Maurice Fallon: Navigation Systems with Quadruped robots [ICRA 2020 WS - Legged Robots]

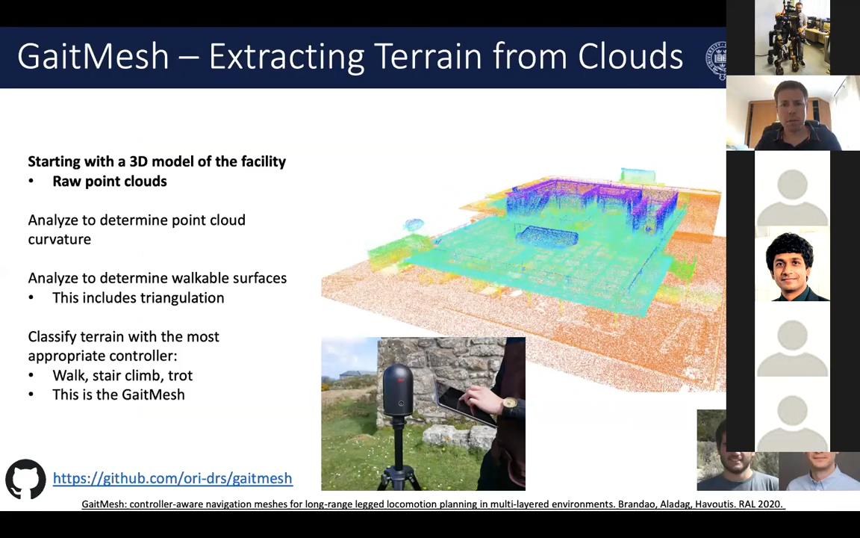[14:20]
So our approach is to break down the environment by interpreting the terrain that's walkable. So this is in red is indicated the terrain that's smooth and walkable. And then to move on from there to define the most smooth terrain, which we can use, for example, blind or high-speed trotting, or in red would be terrain which is more rough, or, for example, that also includes staircase climbing,
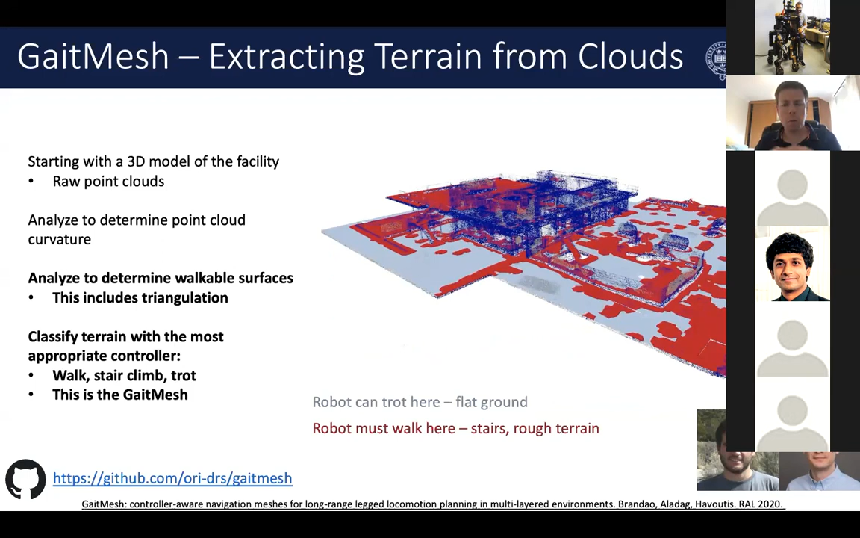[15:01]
and to switch between different meta controllers to be able to execute these, execute point-to-point navigation and also to be able to optimally plan to get from A to B. And what this work called gate mesh does from our team is it dramatically reduces the size of this point cloud down to a much more minimal triangulated mesh.
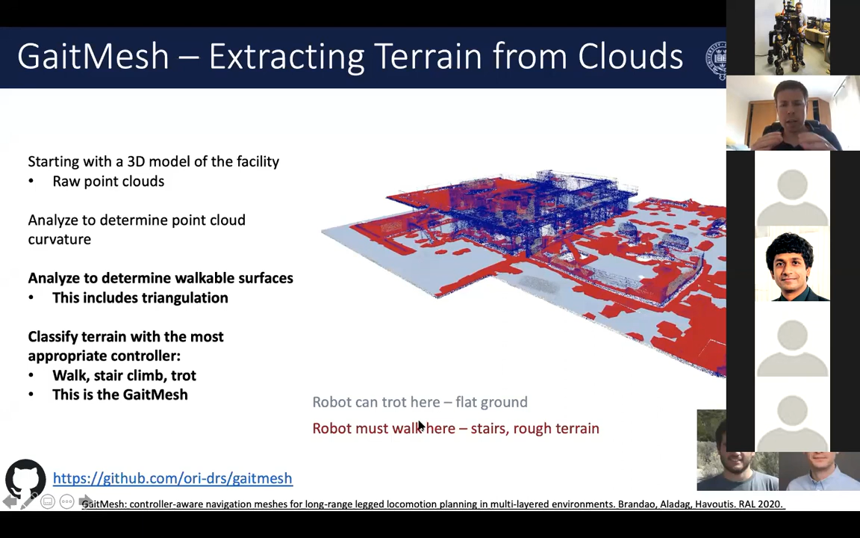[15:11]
And on that mesh, we can do motion planning in a small number of seconds. What I found interesting looking at one of the unboxing videos from the spot, the Boston Dynamics Spot, was that even for staircase climbing of Spot,
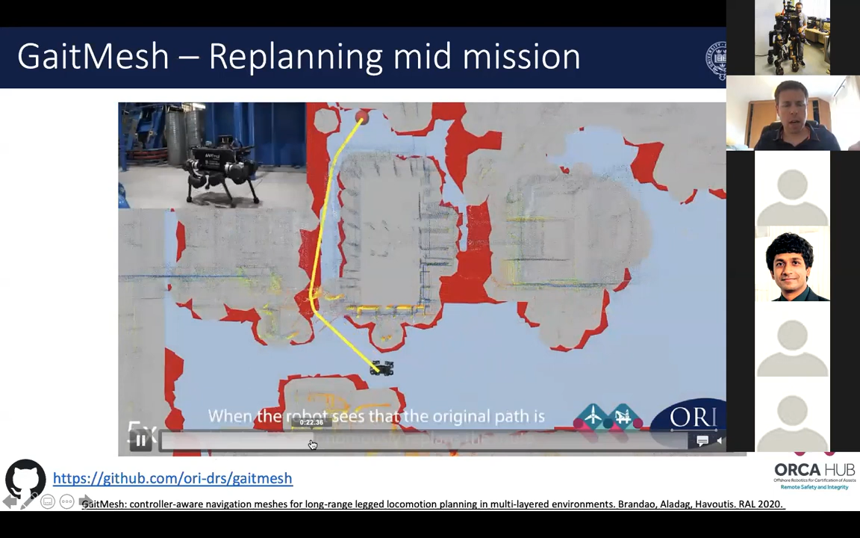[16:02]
And then at a certain point, using its real-time perception that pathway is blocked, the robot's able to add a virtual object into the path planner and immediately able to replan within a couple of milliseconds,
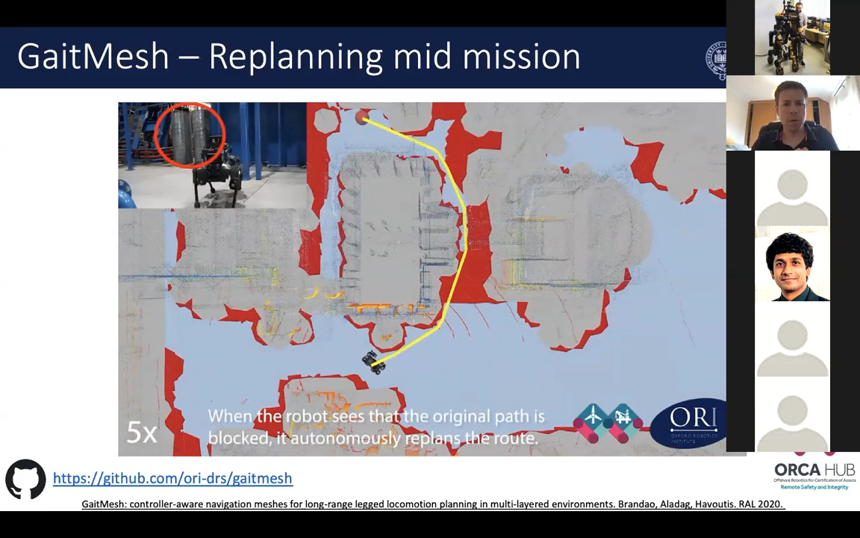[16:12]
new plan which goes in a different route, an original route which was shorter but has this locomotion obstacle, and then we're switching between
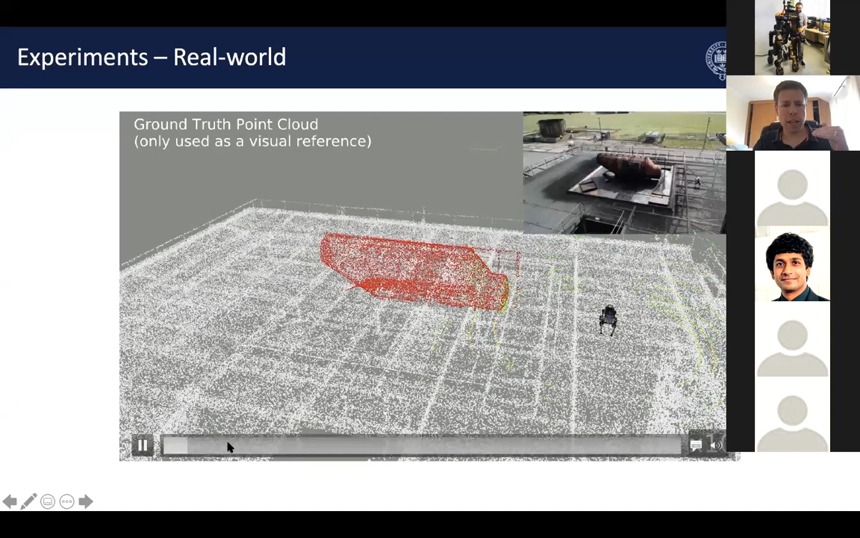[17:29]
but also doing things that are doing analysis of the local terrain up to maybe 5, 6,
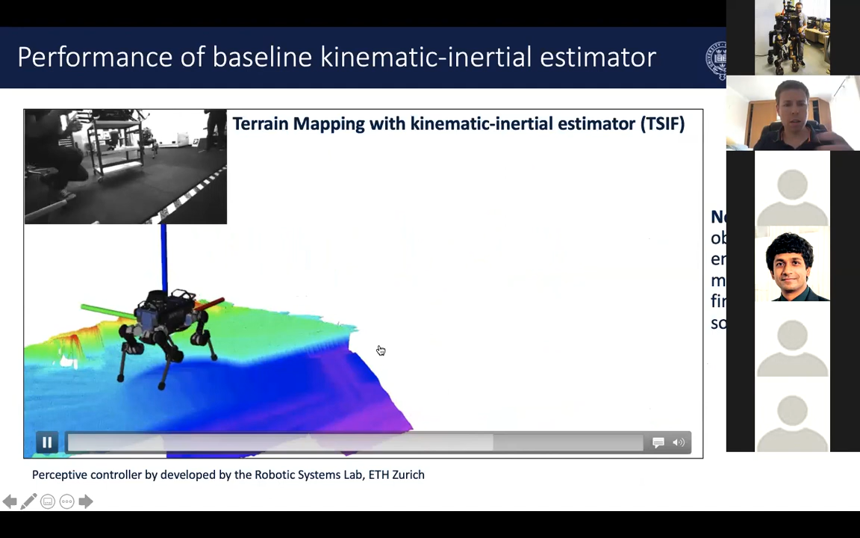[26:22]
Your elevation maps will contain these spurious edges, and that will make it very difficult for the controller to know what to do if this is spurious and non-flat object exists that doesn't exist in reality.
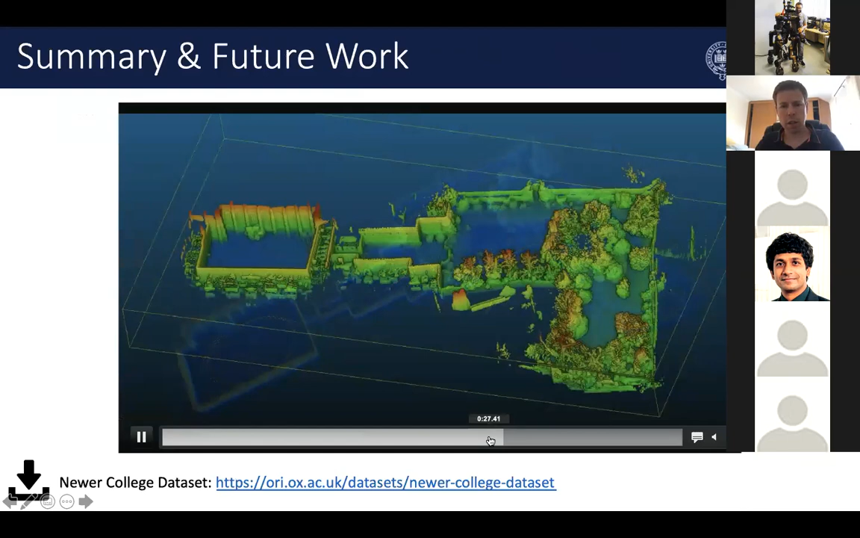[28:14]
large scale college that's about a kilometer, doing so simply by walking around.
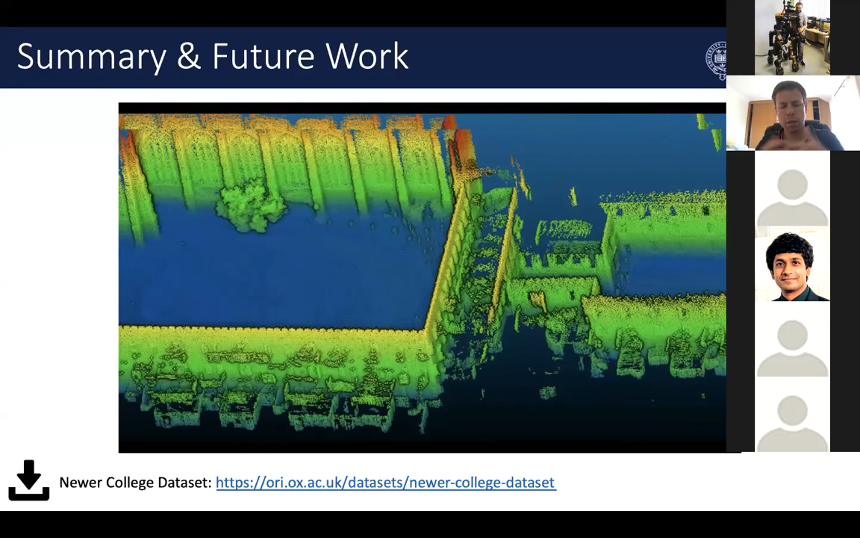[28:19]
So this is a large data set that you might be interested in using in maybe your own navigation algorithm development.
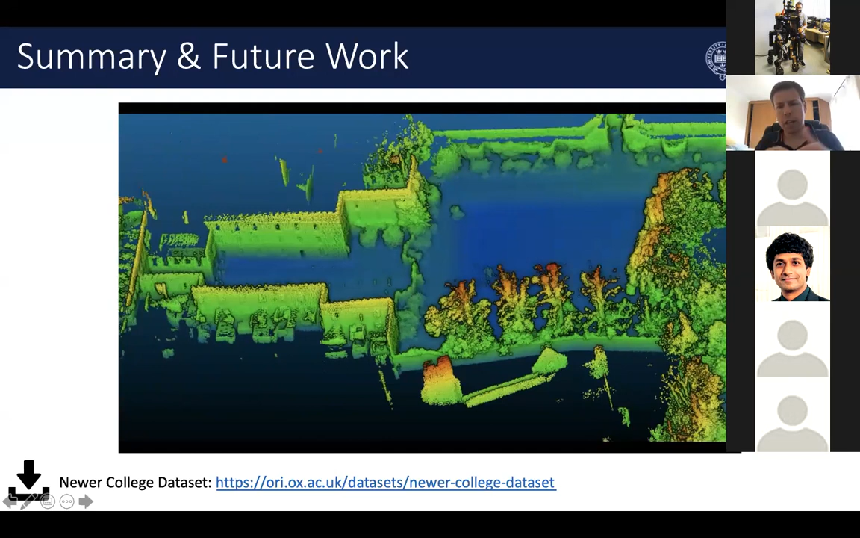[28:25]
It's Ouster and RealSense, all in a single sort of dynamically moving sensor payload with some ground truth.